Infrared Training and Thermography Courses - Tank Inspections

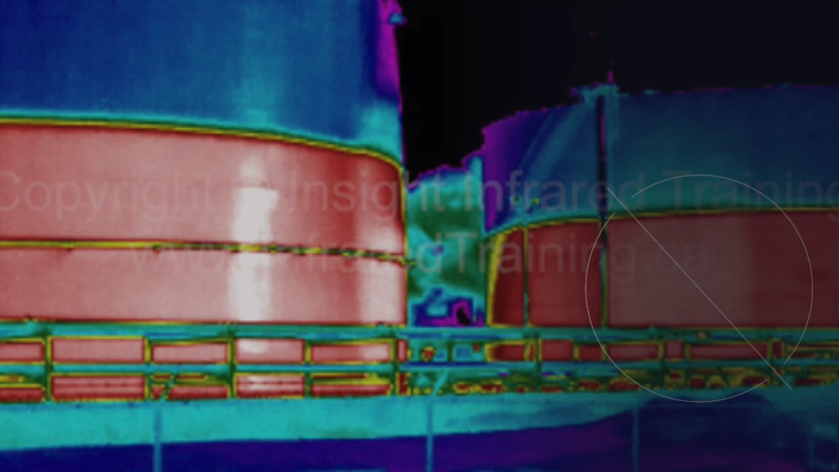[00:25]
infrared tank inspections can be used for preventive and predictive maintenance and condition assessment and monitoring.
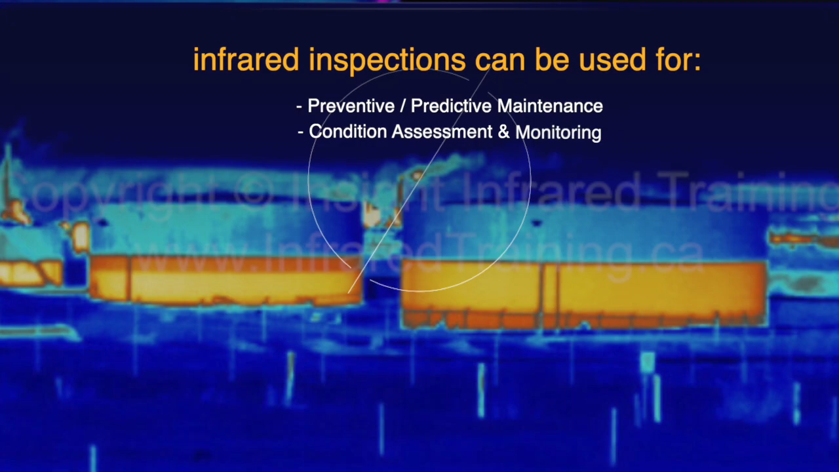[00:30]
In order for an infrared tank inspection to be effective and for proper interpretation of infrared data, various factors need to be considered such as the best time of day to complete the inspection,
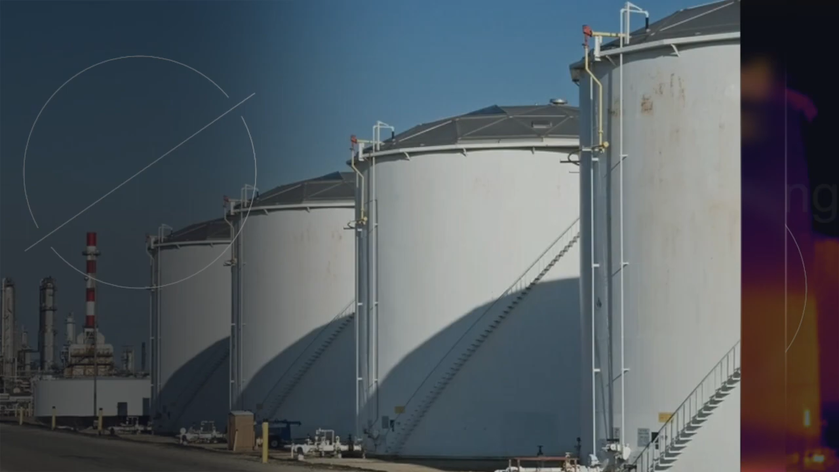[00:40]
temperature of the fluid in the tank, atmospheric temperature,
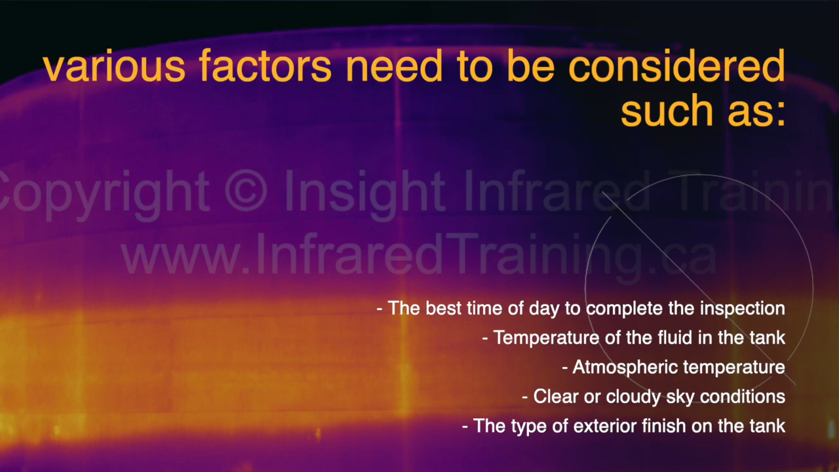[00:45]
clear or cloudy sky conditions and the type of exterior finish on the tank.